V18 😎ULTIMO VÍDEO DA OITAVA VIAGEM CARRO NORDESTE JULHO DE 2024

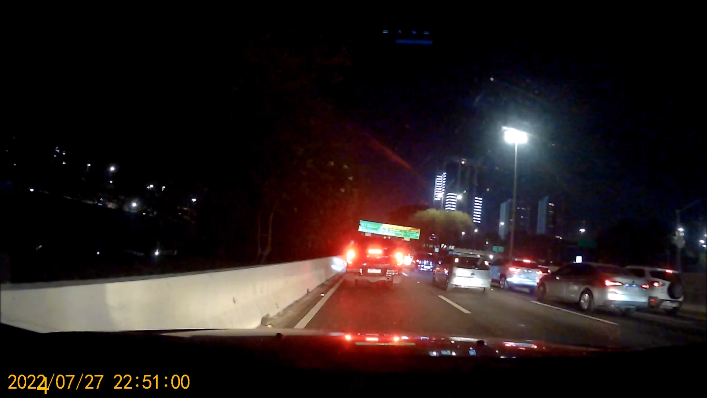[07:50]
Positivo aí, pessoal, positivo aí. Vou estar aqui nas paradas novamente. É da 11 horas da noite e nós aqui presos no trânsito, na marginal.
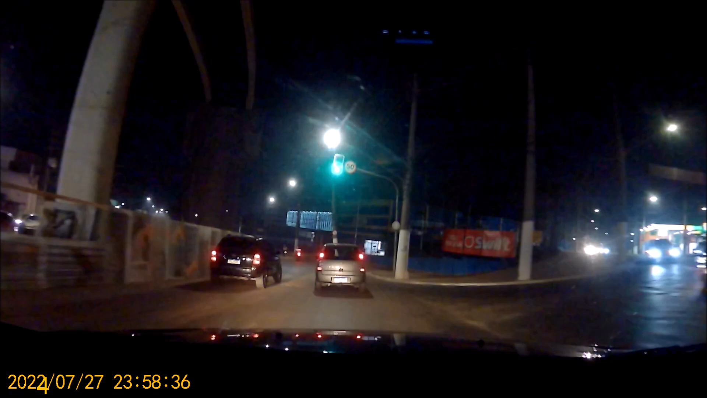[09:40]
Eita, mas pegamos um trânsito lascado ali na Marginal Tietê, fecharam toda a pista lá por causa de uma obra no viaduto. Aí aqui na Ayrton Senna também tá tudo travado ali, que estão fazendo obra. Eita, nós! Mas o importante é que estamos chegando, graças a Deus. Meia-noite, E neguinho fazendo piripersis aqui pela Ragué Bichop ainda.